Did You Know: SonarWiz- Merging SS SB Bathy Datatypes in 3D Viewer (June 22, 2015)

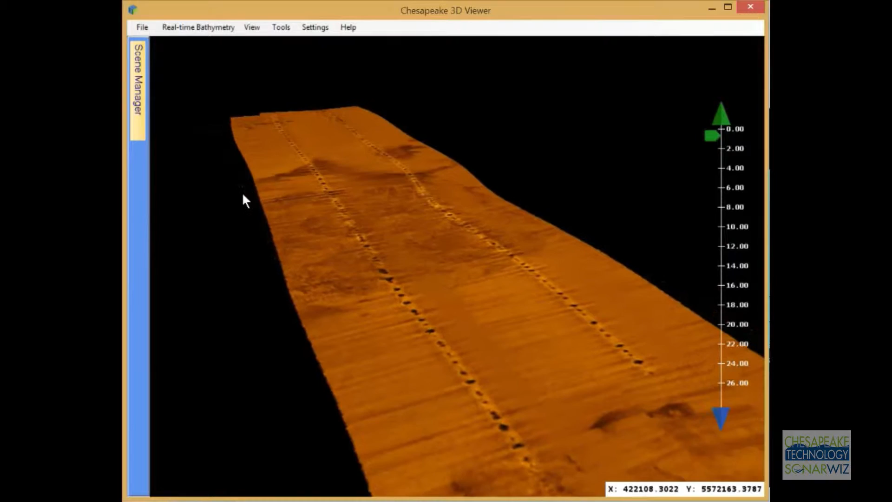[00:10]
Many of you already know that our 3D viewer can view side-scan mosaics, as well as side-scan draped-over bathymetry, as you see in this view.
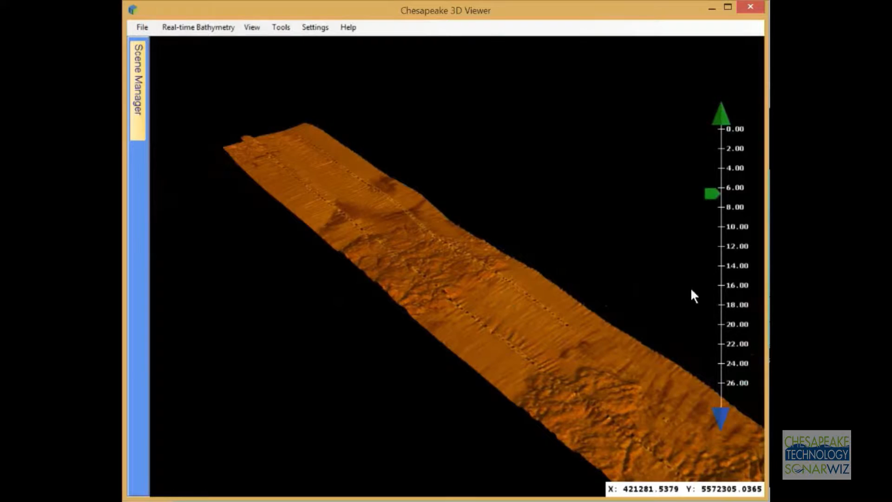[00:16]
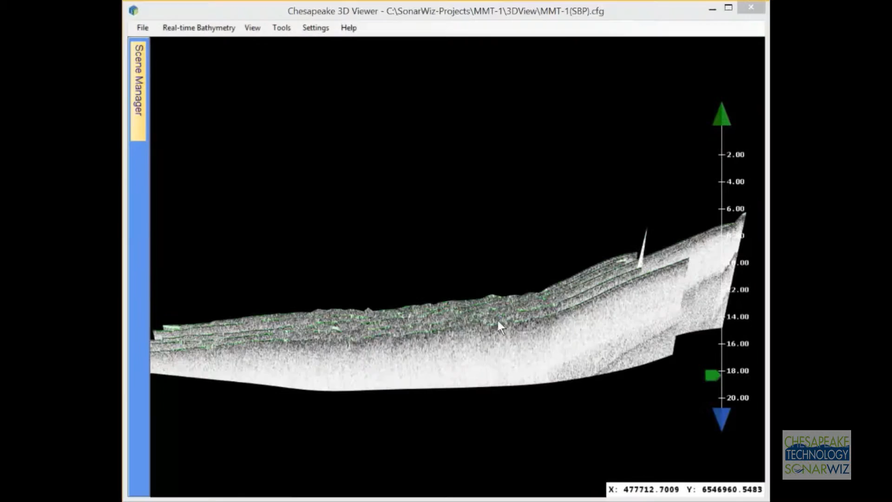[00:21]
We've also got the ability to display sub-bottom profiles all together in a single spatially corrected view.
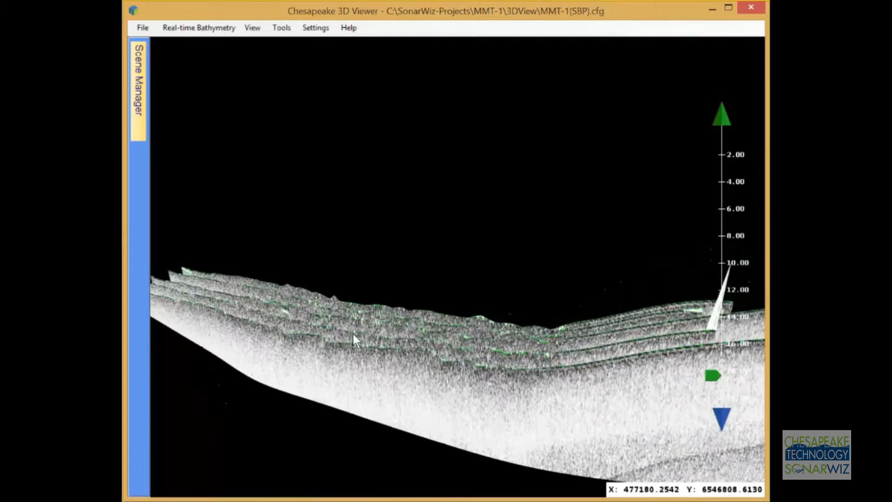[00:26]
And we can merge in multi-beam bathymetry into the same view, along with side-scan and point clouds as well.
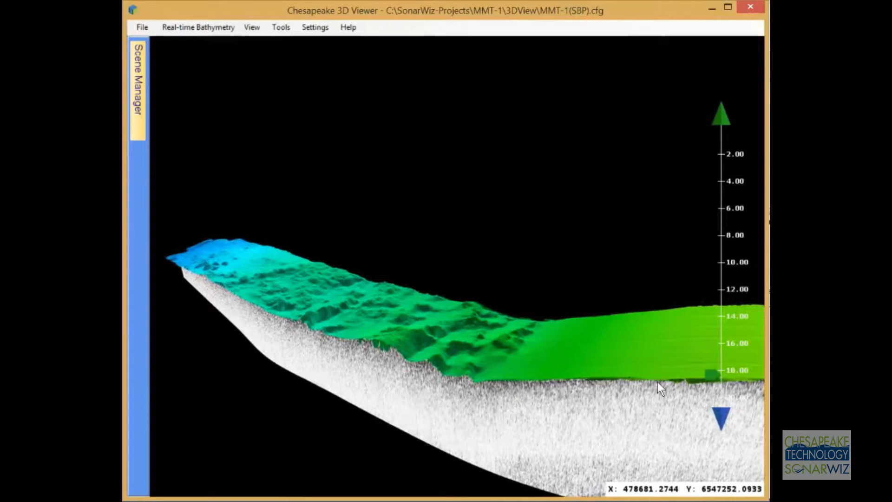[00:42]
Our newest addition to the 3D viewer, though, is the ability to display ENC charts.